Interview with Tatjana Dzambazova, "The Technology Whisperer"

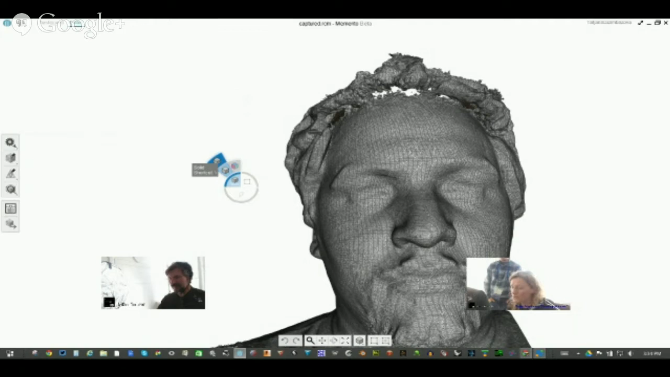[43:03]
and this was done from laser right no structured sensor I have a lens system that I've made for it so you're actually getting better quality than you normally would but you also get a little more noise so one of the tools that I use in 3D coat as
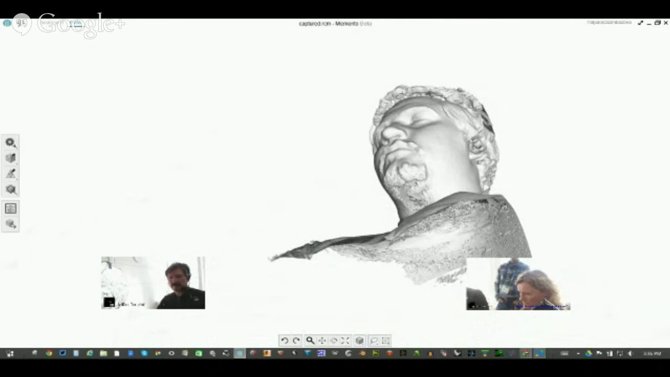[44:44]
that so probably I cannot escape by cleaning it up now the slice tool obviously will not be able to create a base because you're missing too much data
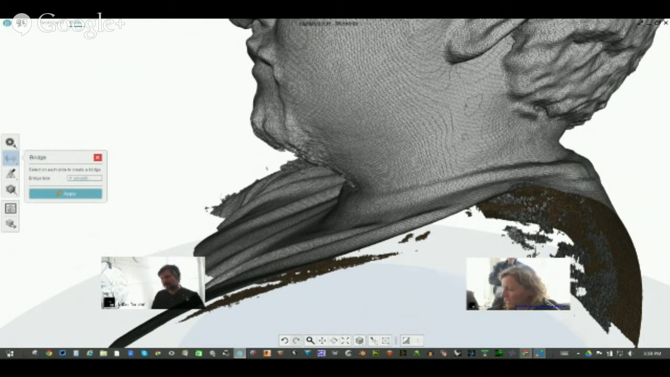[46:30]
select with the brush tool all around can close the hole now this might not work here
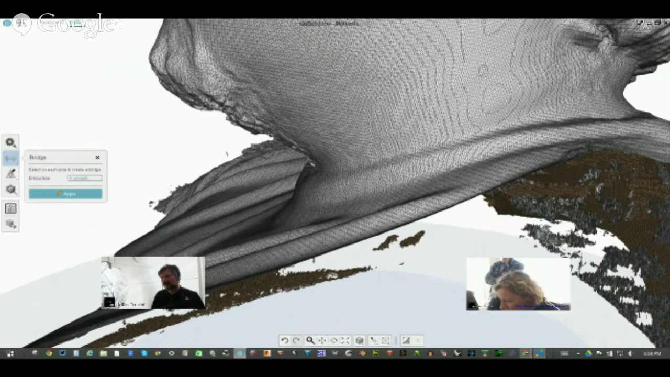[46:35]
yes the problem is this data set needs
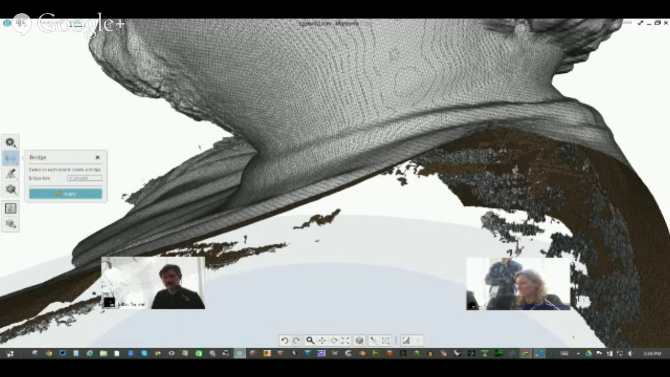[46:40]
a little bit cleaning before I start closing the gaps and it will just simply I thought I throw the worst at you oh no and I'm not scared I don't know how these sessions are interesting for users to follow
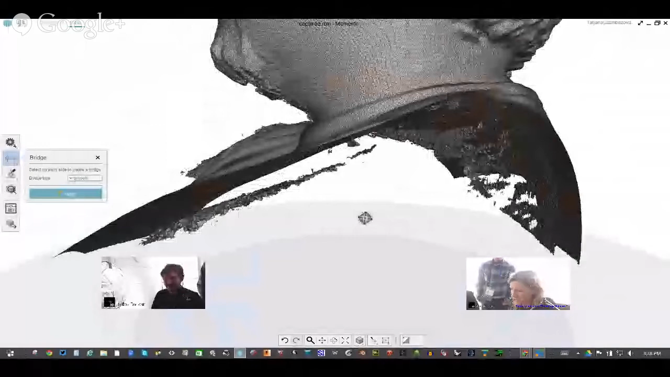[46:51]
but that would be the strategy when you have something like that so if we go in the
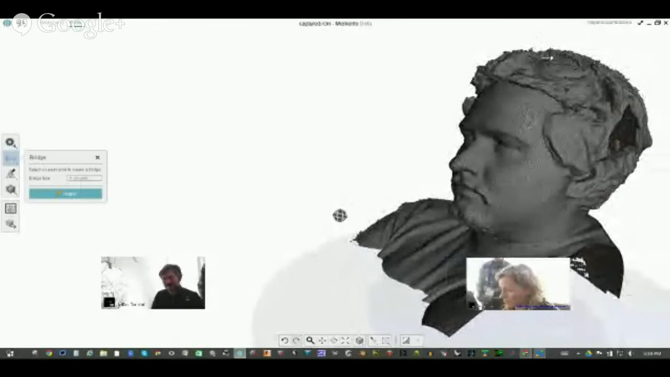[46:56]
slice why is your middle button yeah if we go into the slice tool and cut it will not create the base because on the one side it's empty
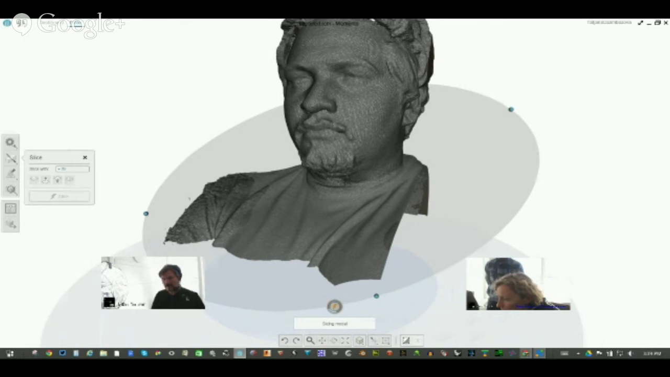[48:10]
blue balls to define a plane and then it cuts through I think that would be the smartest strategy at the moment let you see to cut that and then this probably will be still this corner here will be still open okay
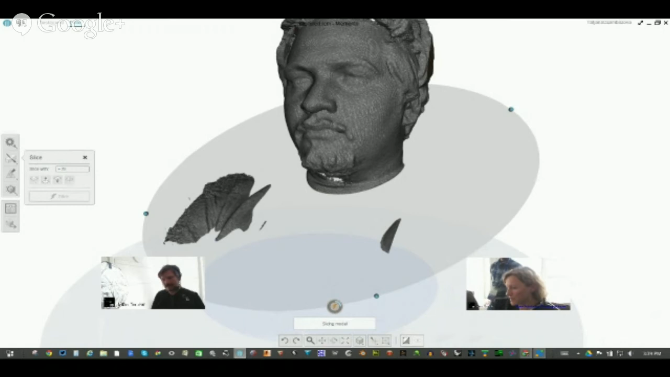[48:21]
so let's see but I should be able to select those and delete them exactly so here now
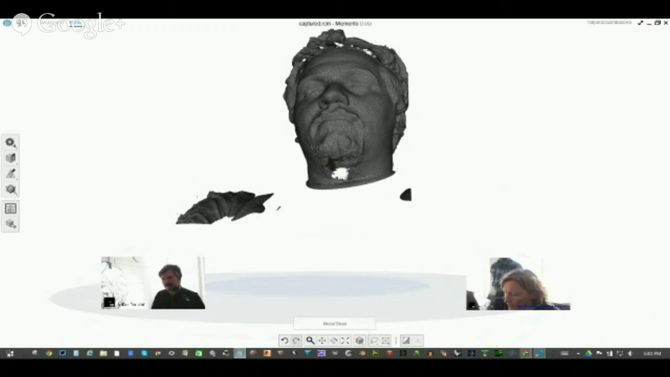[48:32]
and by the way there is one tool that people usually do not find and I will show you what that one does you're familiar with Netfab as well yes
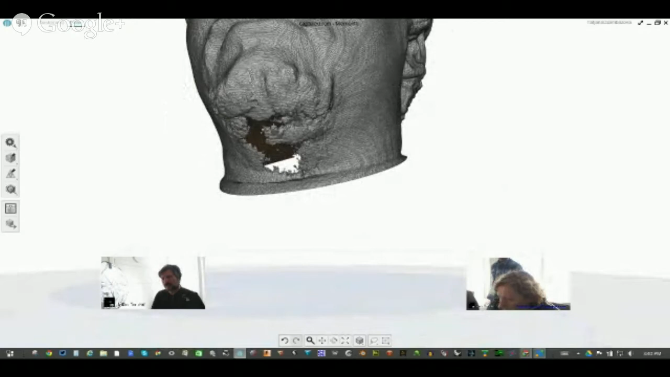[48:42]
that's a very good set what I use on a regular basis yeah that is a very good set this is a really with photogrammetry we
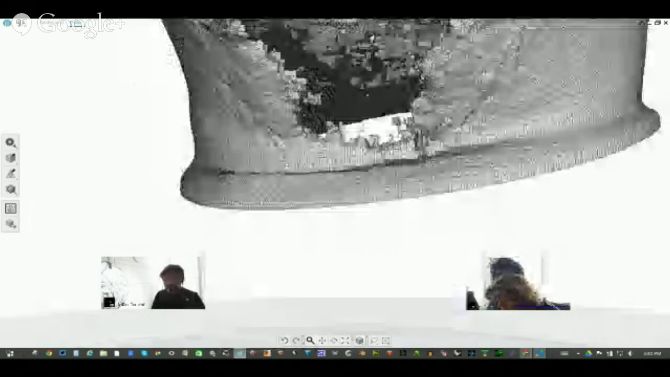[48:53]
never never get stuff like this with our tool this is just so dirty that I'm not quite sure understand why is this data set so dirty because we never get stuff like this this requires much more cleaning if this was a little bit cleaner hole just for the audience you select the brush tool and you can make it smaller or bigger using the bracket and then you just select all around
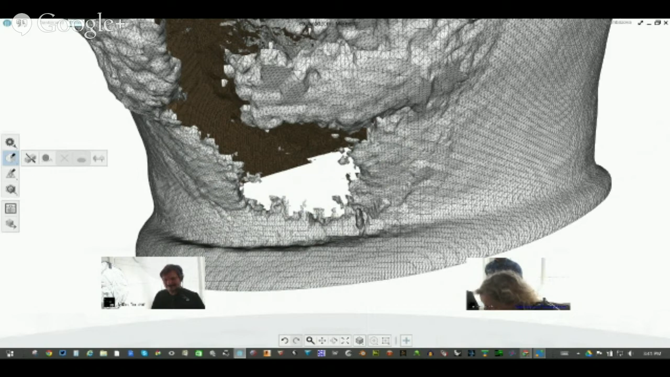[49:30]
you select all around and fixes the hole or with the bridge tool that I showed you you select one triangle here one triangle here it creates a bridge then you fix that hole etc that's the strategy I must say this data set is scarily
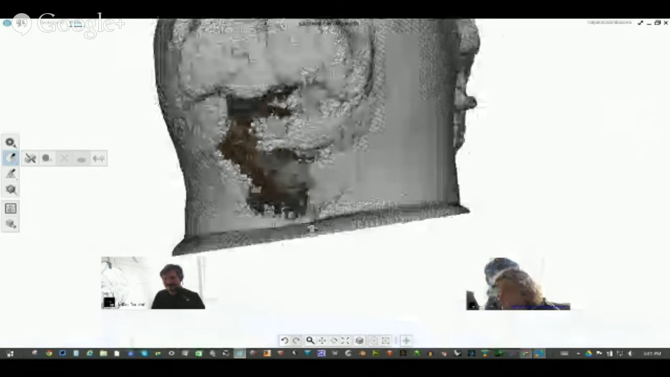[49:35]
dirty I don't know why I don't know what was the input
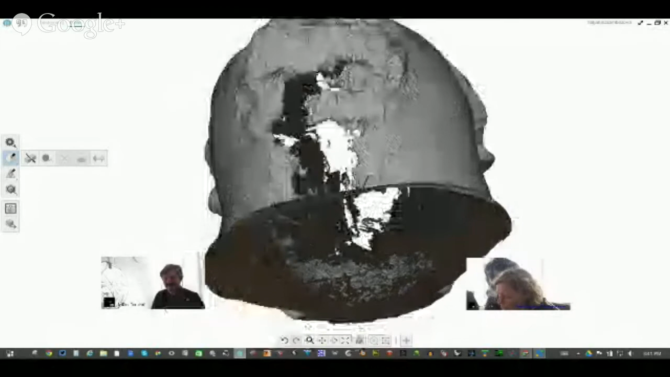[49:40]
but this would be my strategy and from now here we will have smarter tools for
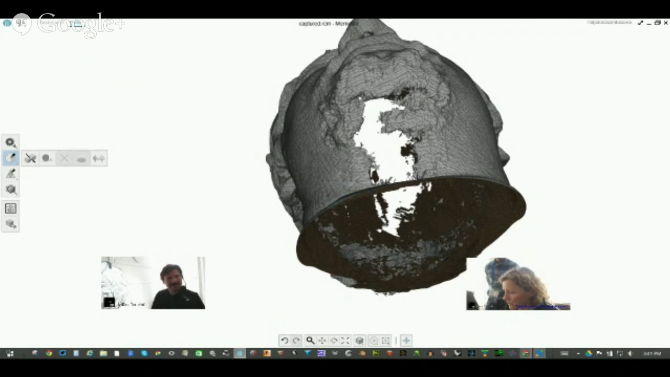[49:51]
making these bridges but the bridge tool usually works
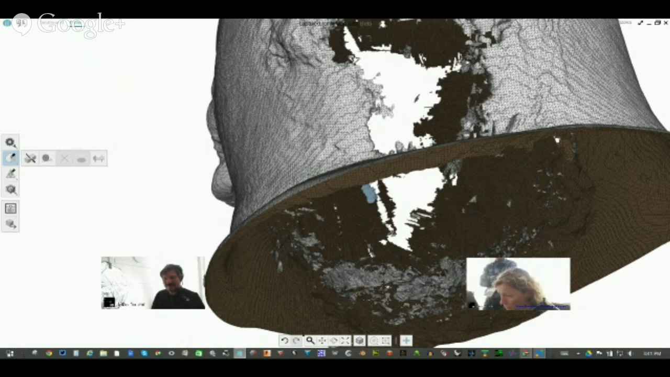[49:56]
let me just try if I can do it now what I was showing you so you have to be in the face tool
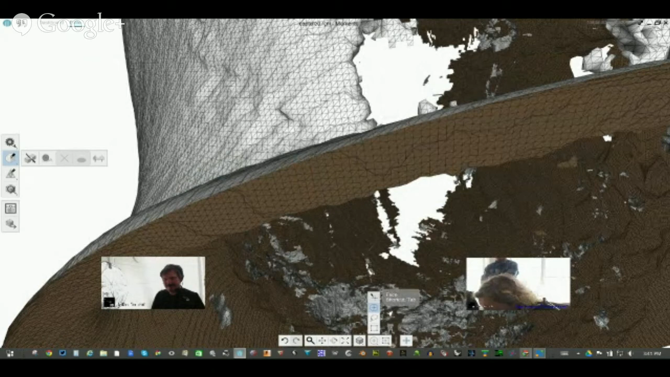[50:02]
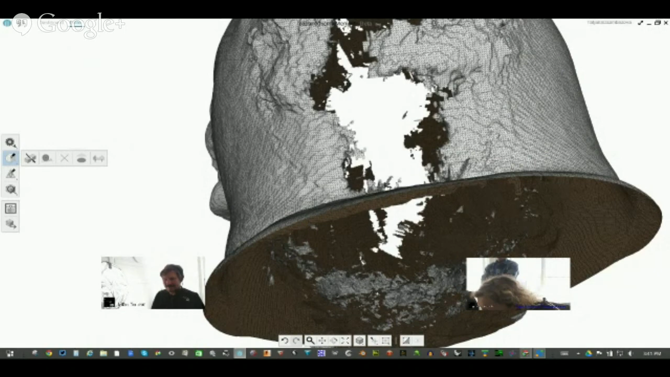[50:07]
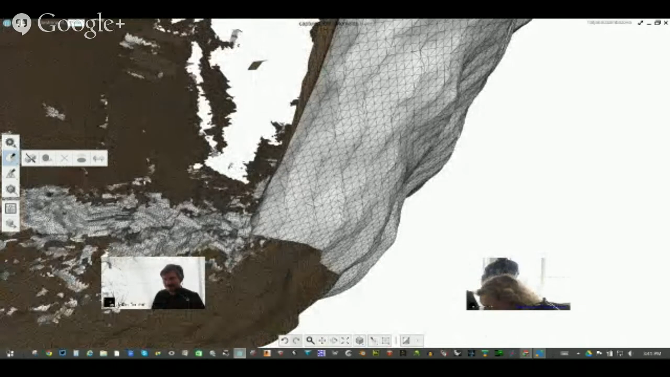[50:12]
this normally should work and if it doesn't it's because I'm not selecting faces in the right place because I do not know this